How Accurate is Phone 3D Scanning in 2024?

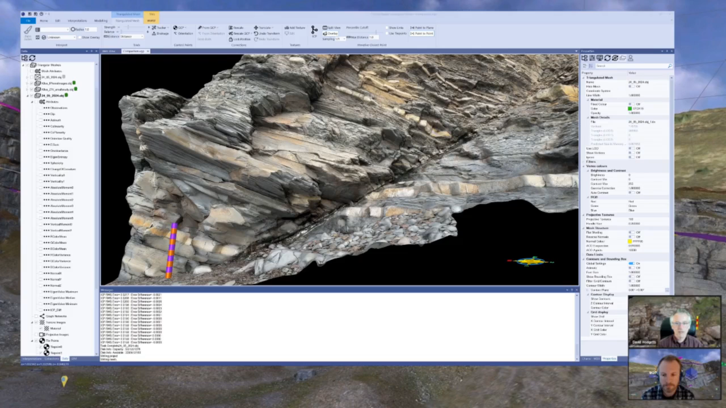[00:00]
Okay, so we're going to take a look at some three different data sets that we recorded on our trip to KILV. The first one is recorded using the iPhone LiDAR, and that's what we've got on the screen here.
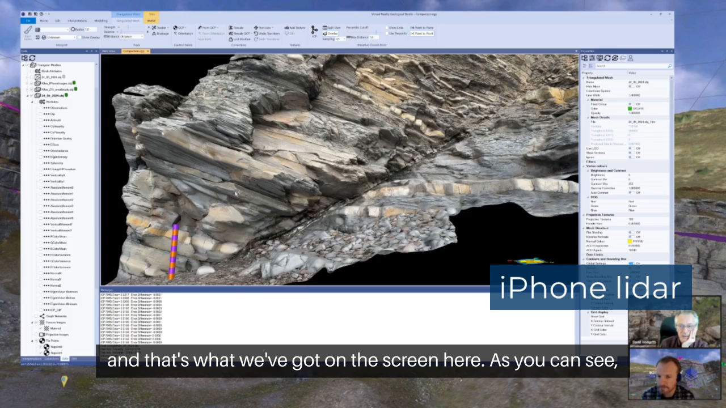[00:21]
As you can see, we've got quite a nice looking model.
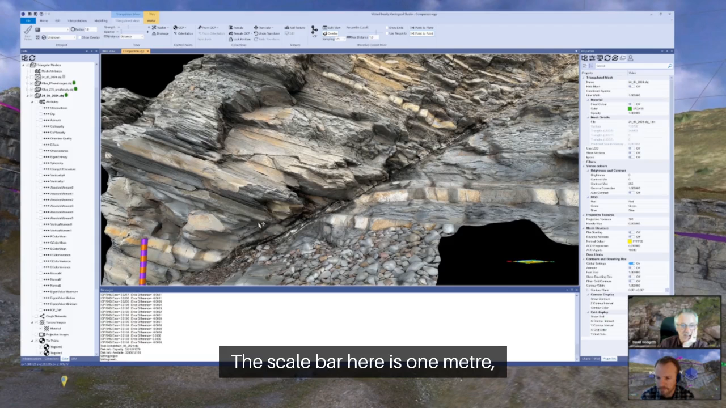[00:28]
The scale bar here is one metre, so each one of these segments is 10 centimetres. And there's quite a lot of detail in this model.
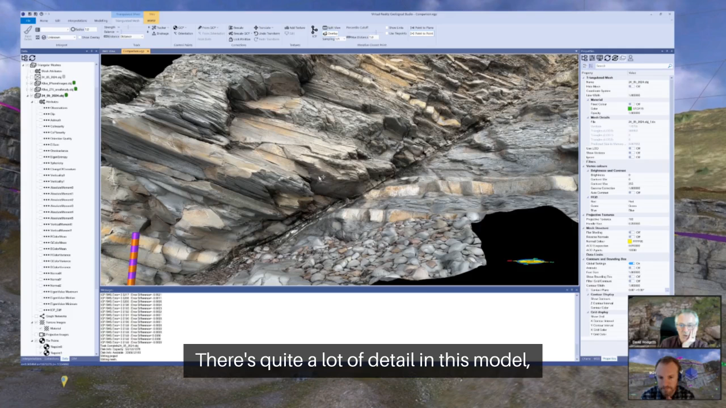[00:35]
And this was just walking around the outcrop with the phone. The great thing about using the phone LiDAR is that it's very easy to see what you're collecting while you're in the field, and very easy to see what data gaps they are, so you can go and fill them in. But what we really wanted to do here was look at how good quality the data itself is.
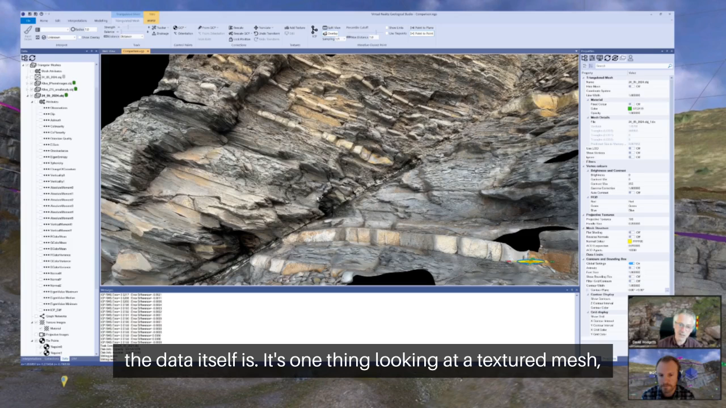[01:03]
So it's one thing looking at a textured mesh, but if you wanted to make measurements from this, how good is it and how does it compare to other data types?
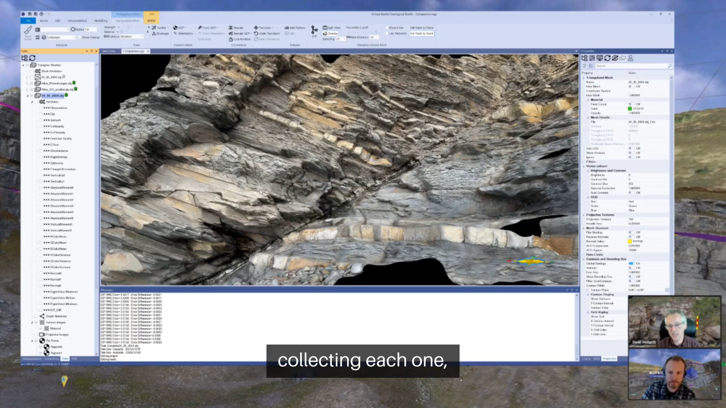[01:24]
so it was only really sort of five minutes for each data set. So it kept it very short, very quick, kept the data collection parameters as close together as we could,
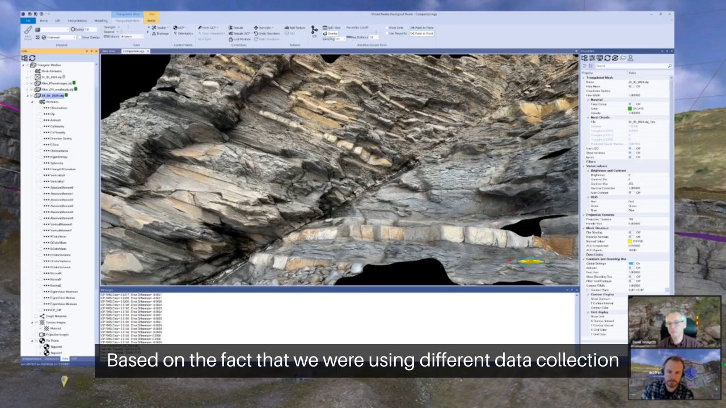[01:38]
based on the fact that we were using different data collection techniques, so trying to stay the same distance from the outcrop and spend roughly the same amount of time. As well as working with the phone LiDAR,
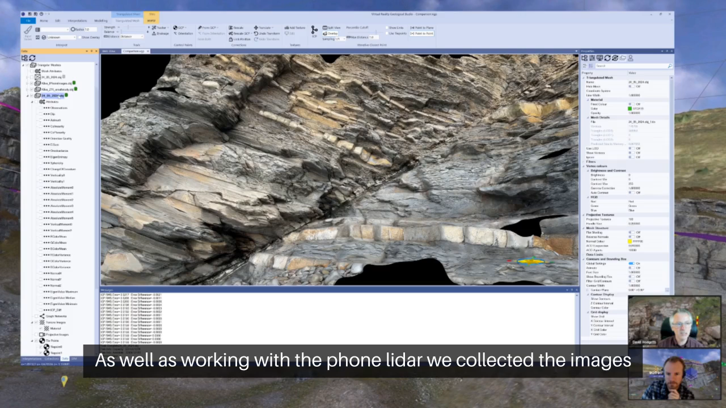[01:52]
we collected the images using the phone camera.
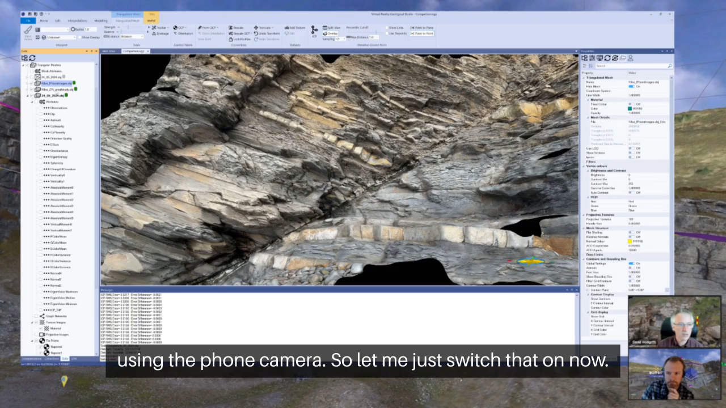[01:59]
So let me just switch that on now. Switch to white mesh, and we want to have that back on. So this is the data from the phone camera.
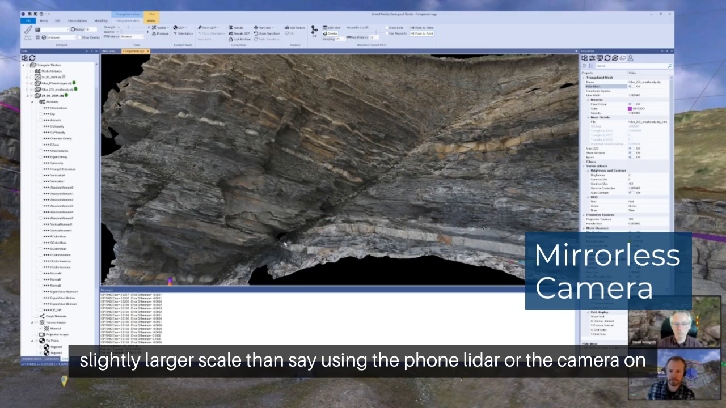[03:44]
I think the, what my sort of initial impression with using the mirrorless camera is it actually slightly better for working on a, slightly larger scale than say using the phone RIDAR or the camera on the phone. Because with the phone, you can just put the camera in any orientation that you want to. Exactly. Now then, again, this is processed back in the office using Metashape.
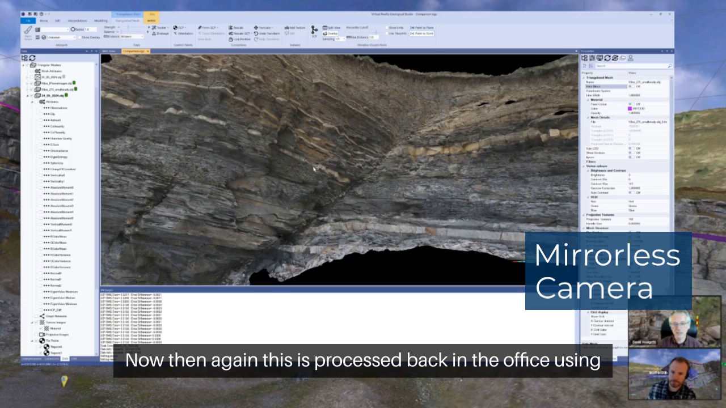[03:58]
Of course, when you're looking at the RGB or photorealistic images, that's only giving you part of the information,
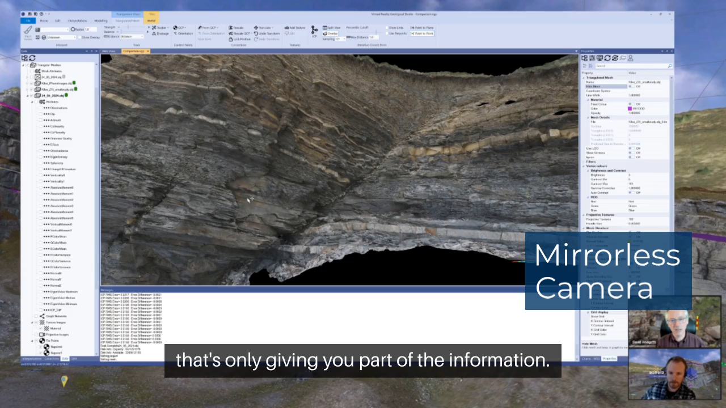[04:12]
it's what is the actual structure of the mesh and how much detail is in the mesh itself.
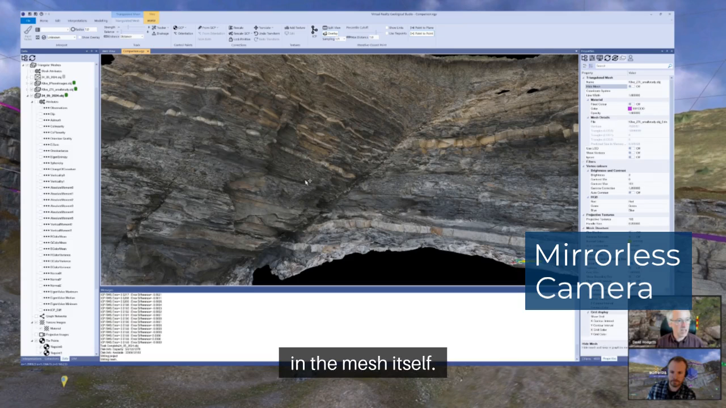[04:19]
And the easiest way to look at that is to look at one of the parameters.
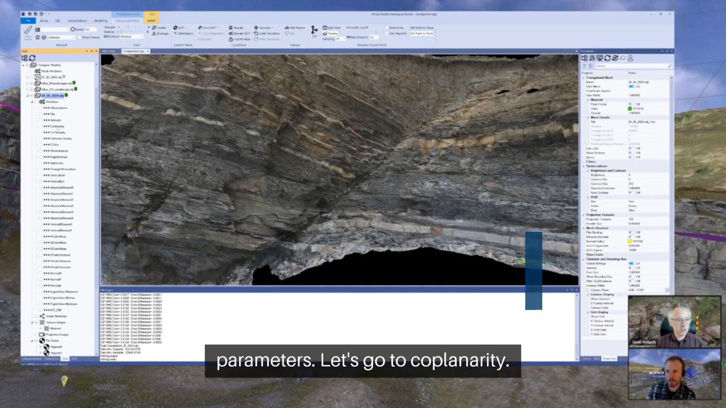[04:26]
Let's go to coplanarity. I'm going to go back to the
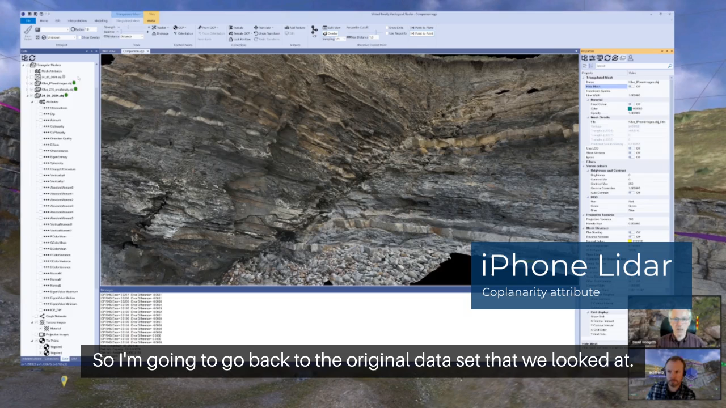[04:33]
original data set that we looked at.
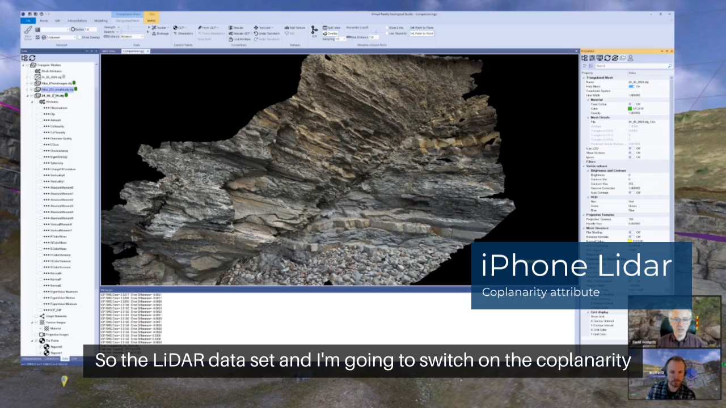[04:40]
So the LIDAR data set, and I'm going to switch on the coplanarity attribute for this.
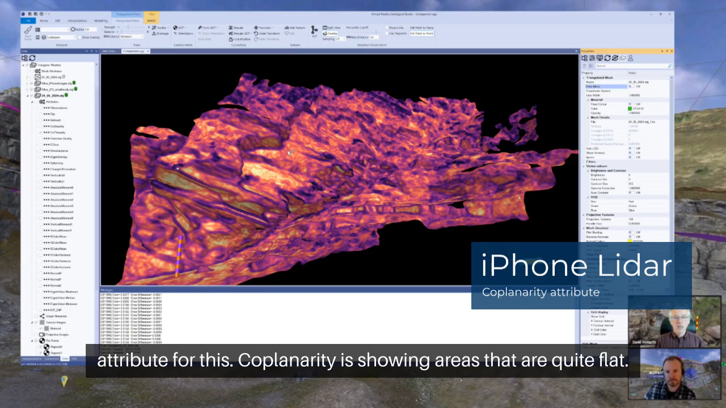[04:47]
Well, coplanarity is showing areas that are quite flat.
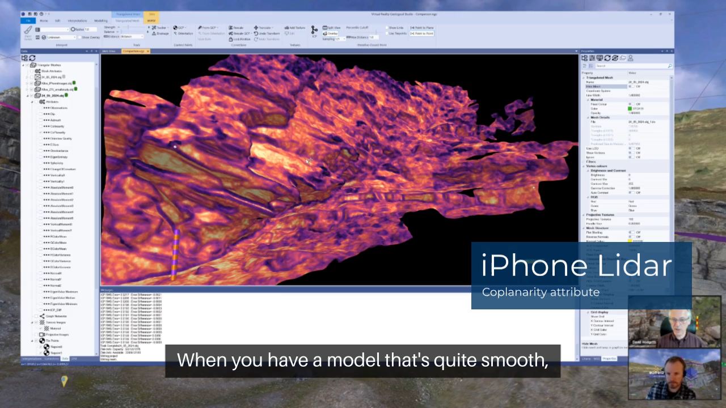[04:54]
When you have a model that's quite smooth, you tend to get quite a lot of high coplanarity areas.
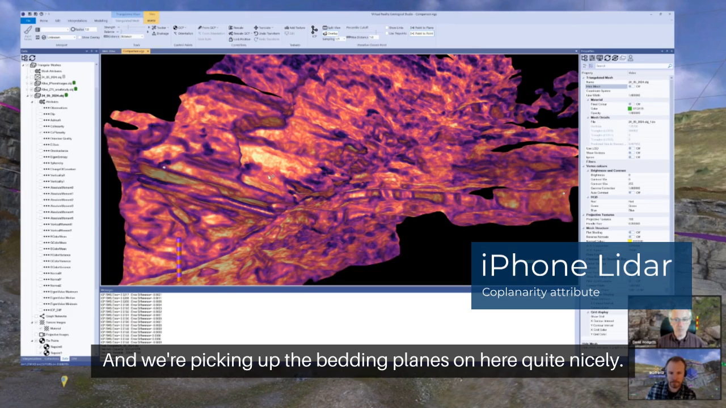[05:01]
And we're picking up the bedding planes on here quite nicely. And we can see, you know, picking up some of these joint planes in here as well.
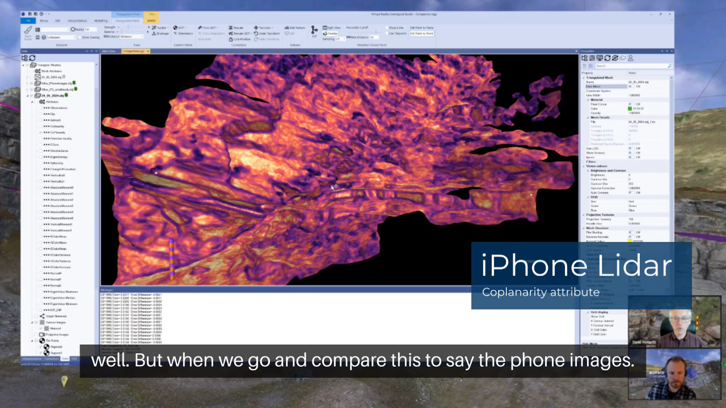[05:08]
But when we go and compare this to, say, the phone images,